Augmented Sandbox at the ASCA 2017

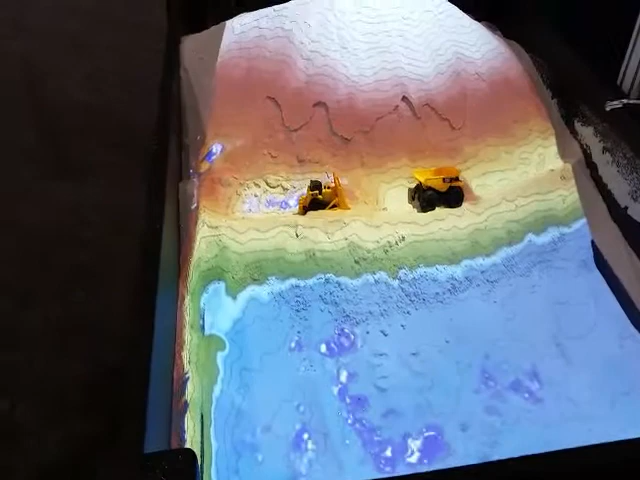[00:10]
We've got a little bit of erosion going on here all of a sudden because we had a big brainstorm. Wow. I can't believe you guys got this here.
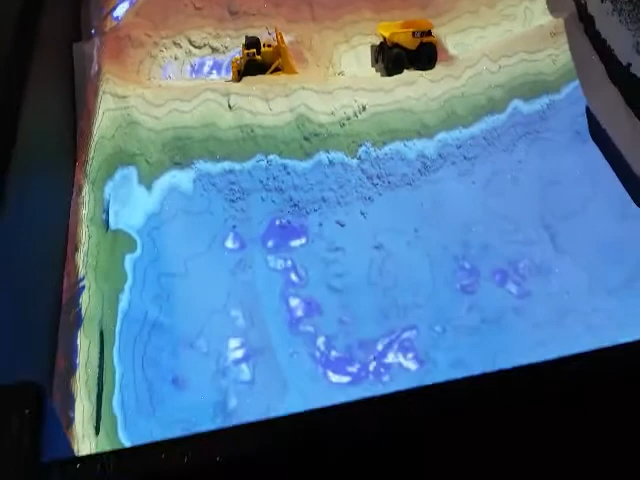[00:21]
That is so awesome. Nice going, Terry.